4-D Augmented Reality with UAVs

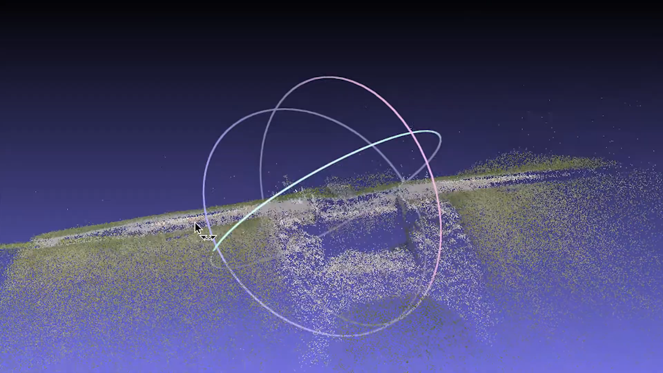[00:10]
UAVs are an effective way to capture aerial imagery. We're capturing this aerial imagery to be able to convert it into 3D point cloud models.
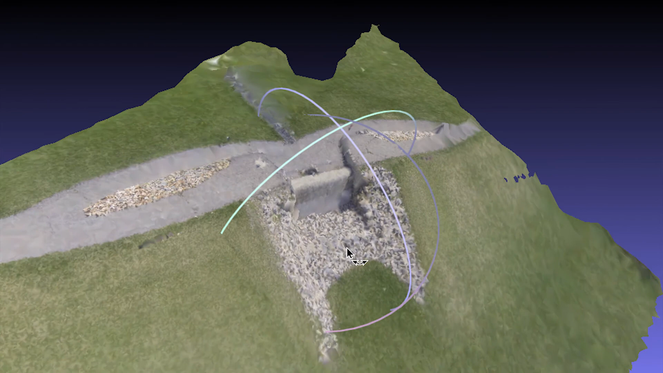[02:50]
In particular, we monitored first of all the critical dimension that we had also measured on land to be able to calibrate our measurements and be able to determine the dimensions of other parts of this spillway.
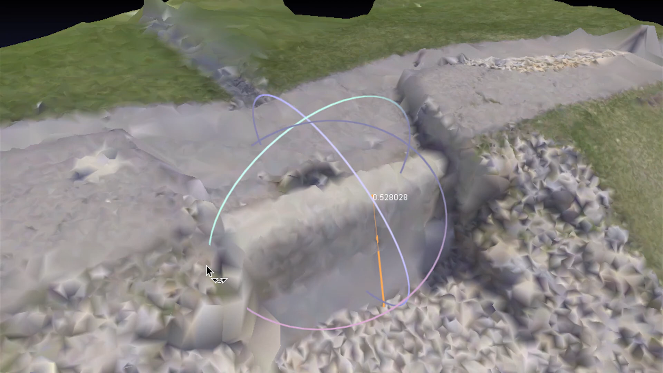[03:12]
types of abnormalities or other things that would cause concern.
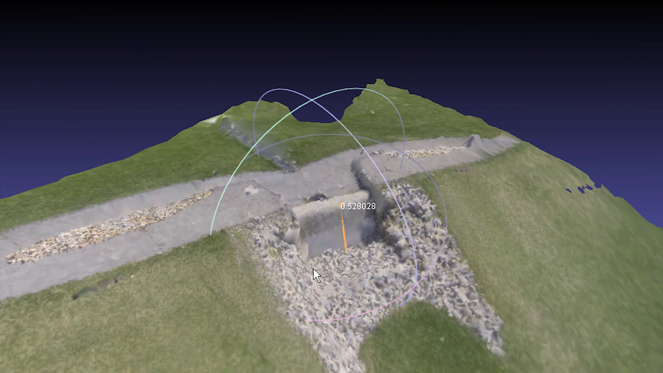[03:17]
This augmented reality environment will both process the data and signal any problem areas.